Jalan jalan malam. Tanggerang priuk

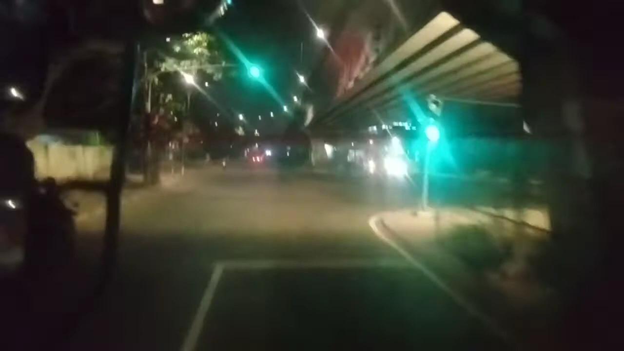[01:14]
Lampu merah pesing. Dia udah pada bisa pesing.
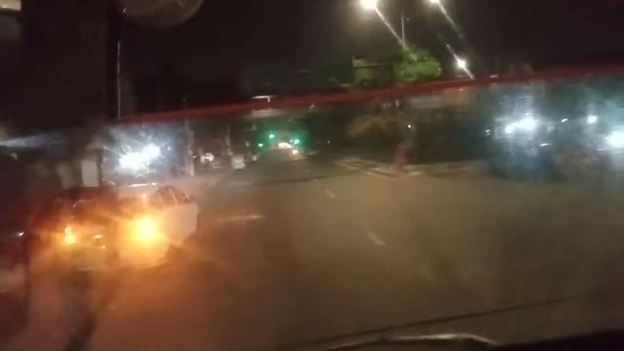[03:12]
Lampu merah jembatan. Jembatan 2 ya nya. Jembatan 2 sepi. Belok ke jembatan 3.
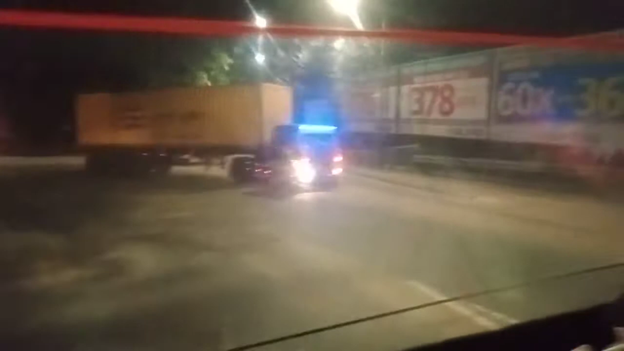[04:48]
Trailer terlanjak. Eh, rame amat nguntuy.